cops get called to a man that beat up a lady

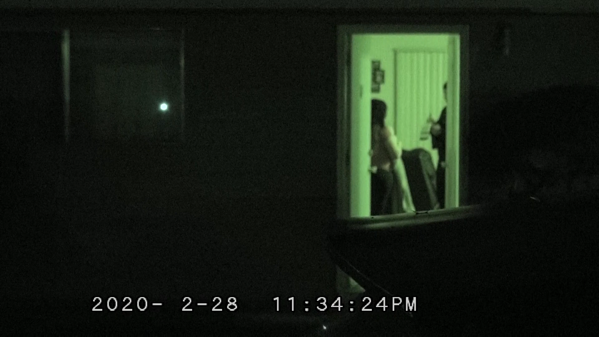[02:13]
Looks like this might be a domestic call. Possibly. So if you're watching this on my YouTube channel, watch it. Nosy or bony with a finger over your mouse.